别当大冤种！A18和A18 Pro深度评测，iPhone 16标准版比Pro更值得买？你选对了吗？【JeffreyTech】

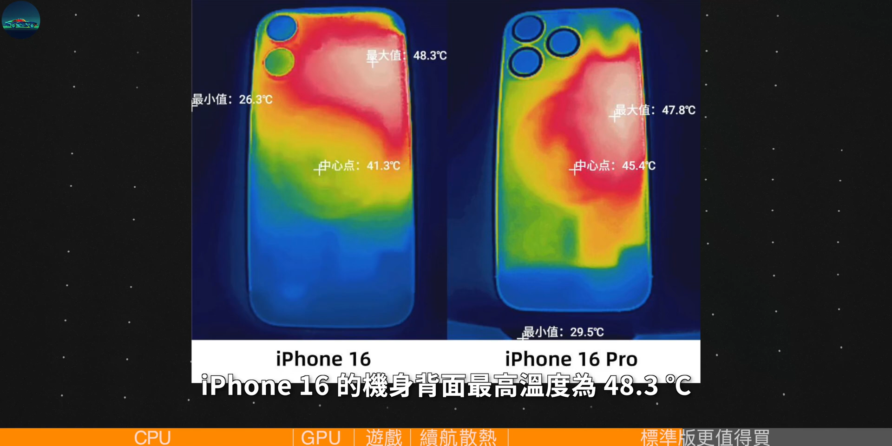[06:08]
3摄氏度并没有比iPhone 16 Pro高多少尤其可见这代的散热